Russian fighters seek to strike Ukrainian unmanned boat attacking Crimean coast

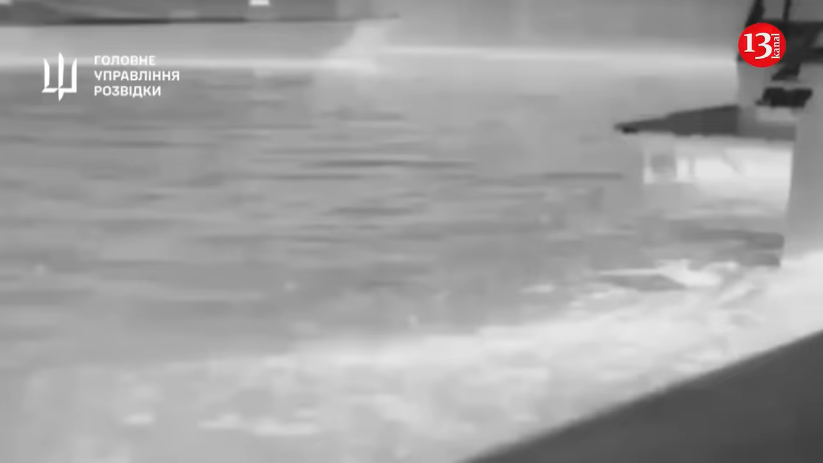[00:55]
SBU,
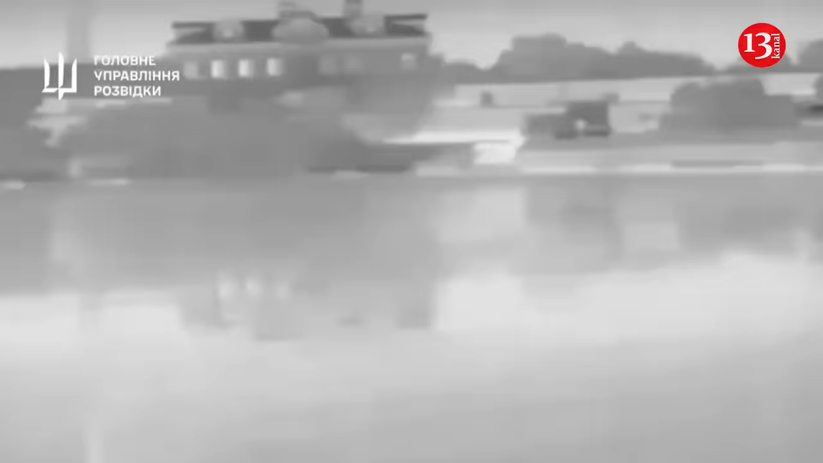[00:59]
damaged or disabled a command center and an ammunition depot among other facilities at Lake Donoslav.